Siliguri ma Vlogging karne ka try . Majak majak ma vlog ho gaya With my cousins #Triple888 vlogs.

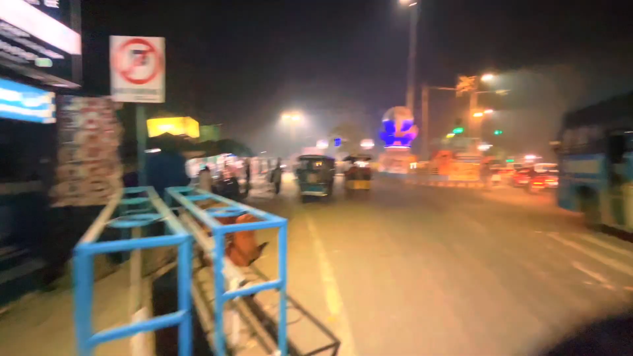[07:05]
ये रहा आपका दार्जिलिंग मोड़ नाइट व्यू, अच्छा लग रहा है ना लाइटिंग की वजह से।
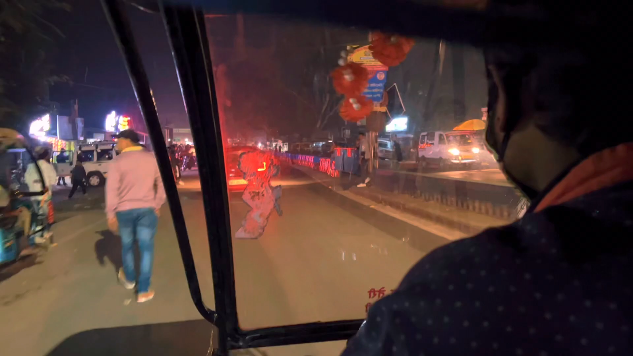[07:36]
अभी सीधे जाके रूम पे रेस्ट करेंगे, अभी दार्जिलिंग मोड़ से अभी भी निकला यहाँ से।
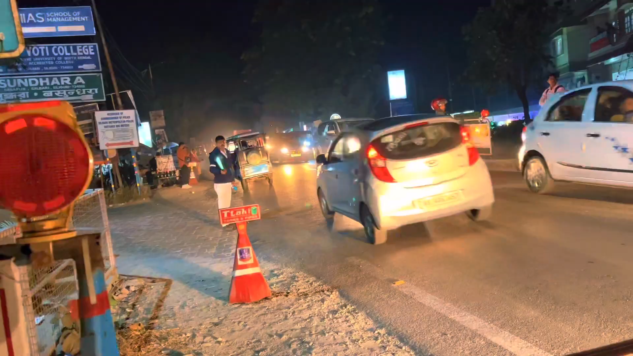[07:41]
तो ज्ञान ज्योति मोड़ पर पहुँच गया, अभी यहाँ से सीधा रूम जाएंगे गाइस।